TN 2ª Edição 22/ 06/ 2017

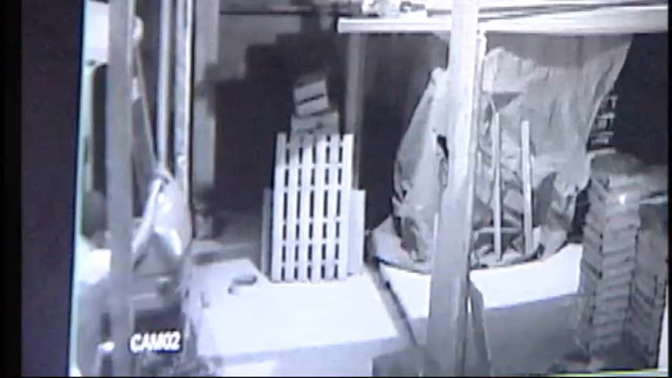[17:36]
Nesse outro ângulo, dá para ver que espalham produto inflamável na parte dianteira dos caminhões também. Em seguida, ateiam fogo.
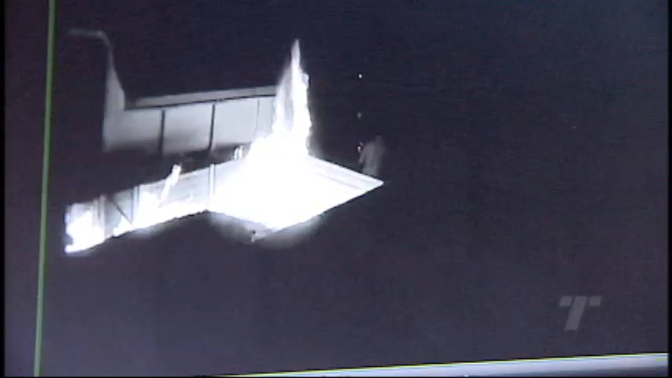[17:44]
As chamas se espalham rapidamente. Logo depois, os dois pulam o muro de novo e fogem.